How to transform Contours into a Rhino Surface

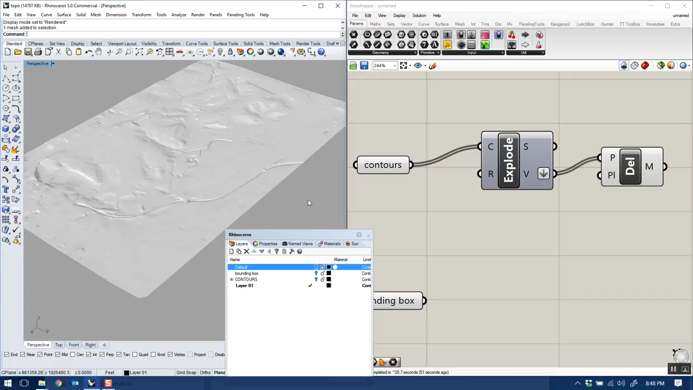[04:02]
So I'm gonna just turn that off for now.
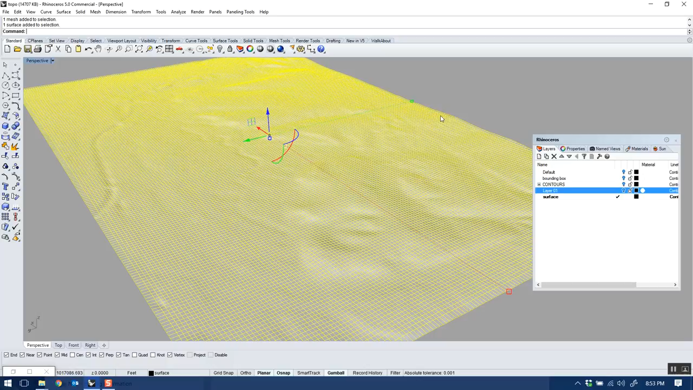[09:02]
You can take this, you can cut a nice, let's say a nice long landscape section from that.